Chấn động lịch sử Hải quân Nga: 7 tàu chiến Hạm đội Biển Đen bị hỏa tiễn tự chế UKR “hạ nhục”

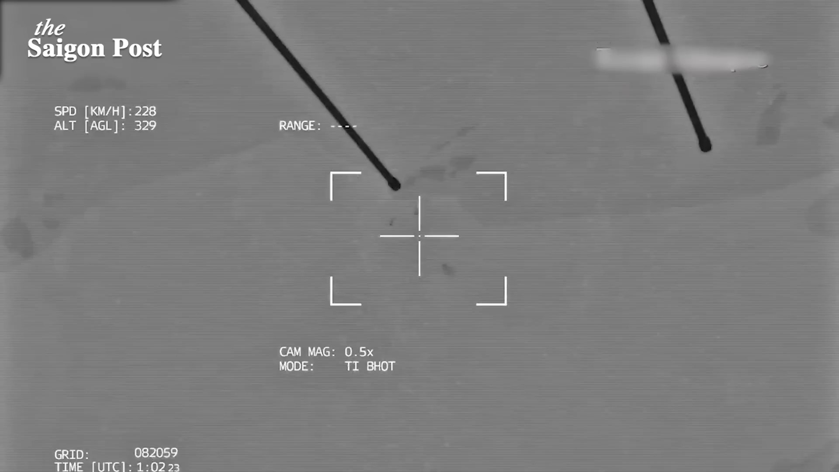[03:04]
Đó không phải là lần đầu tiên và cũng không phải là lần cuối cùng tàu của Nga bị hỏa tiễn của Ukraine tấn công. Video khác được quay gần Marupol cho thấy cách mà lực lượng đất liền của Ukraine đã tấn công một tàu tuần tra bằng một hỏa tiễn chống tăng trong những ngày đầu của cuộc chiến.
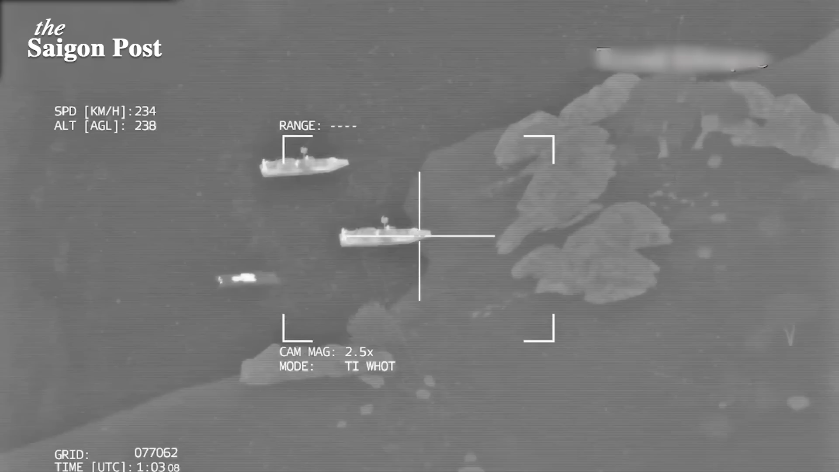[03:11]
Cảnh quay được ghi lại từ một máy bay không người lái Barakta đã tiết lộ rằng hai tàu tuần tra Nga
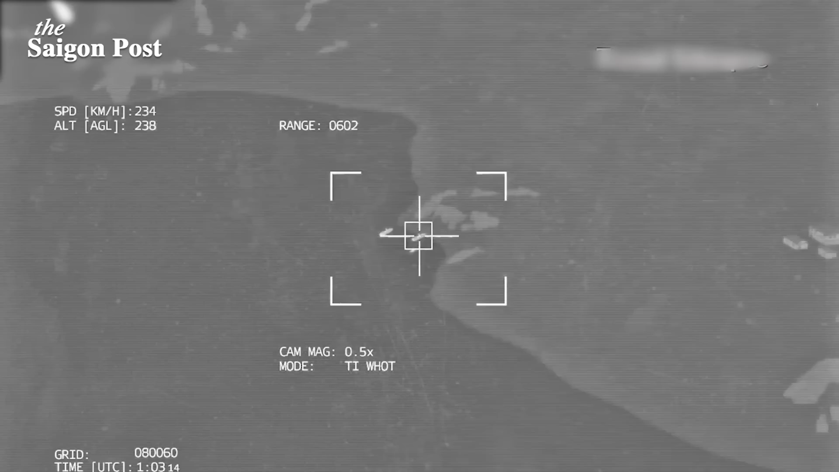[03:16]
khác đã bị phá hủy vào đầu tháng 5 gần đảo rắn. Nhưng những tàu đó không gì so sánh được với cuộc tấn công diễn ra vào buổi chiều sớm ngày 13 tháng 4,
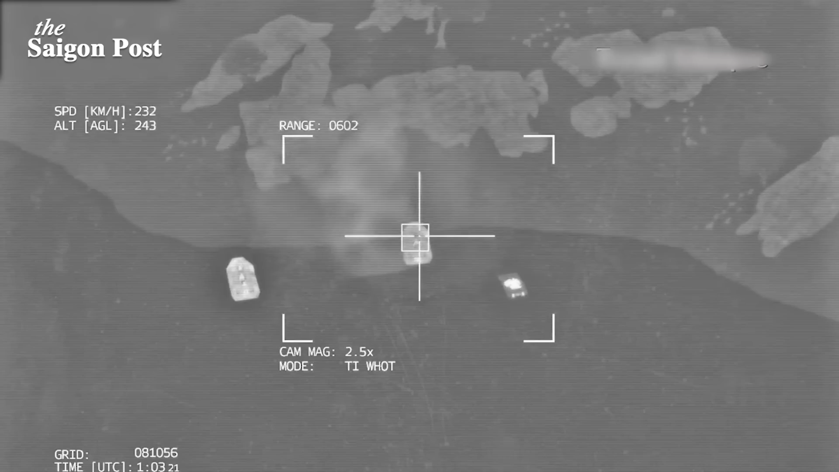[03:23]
cách bờ biển Odessa khoảng 75 dặm.